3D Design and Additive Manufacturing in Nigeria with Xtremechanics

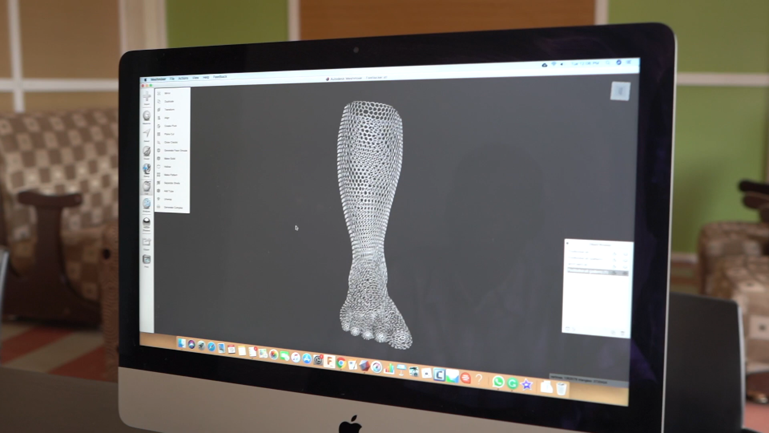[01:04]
especially in the regenerative medicine aspect of it. We are going to model body parts, the hand and leg.